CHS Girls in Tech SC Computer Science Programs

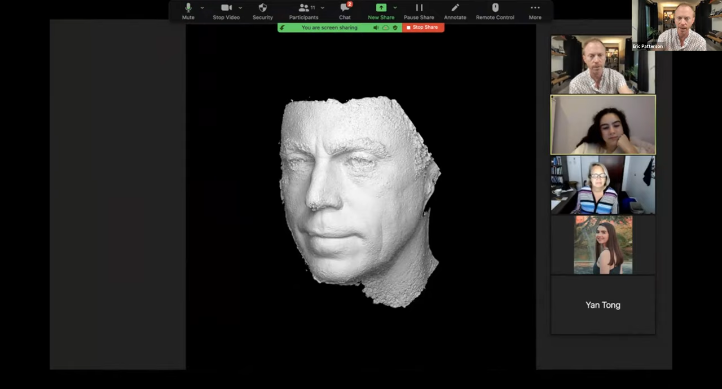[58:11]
You can probably tell it's my face that we just did the other day as a first test. And what we would do is take this through a process called retopology,
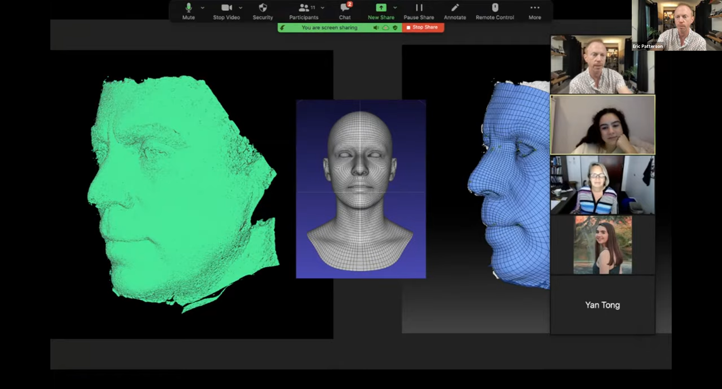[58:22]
where you would get a polygonal mesh like on the right that we could use in a game engine or in an animated film.
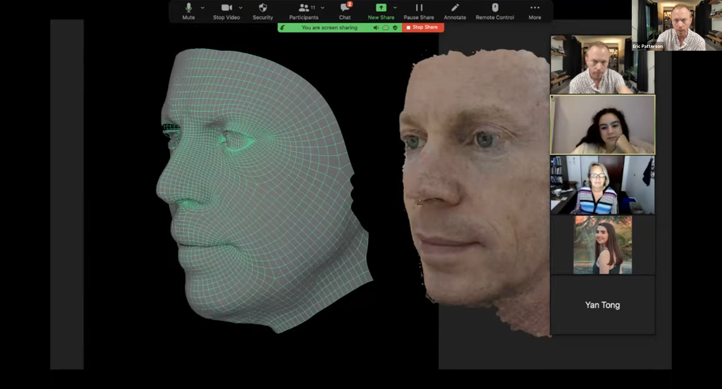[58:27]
And we can also do population-based models for game or animation,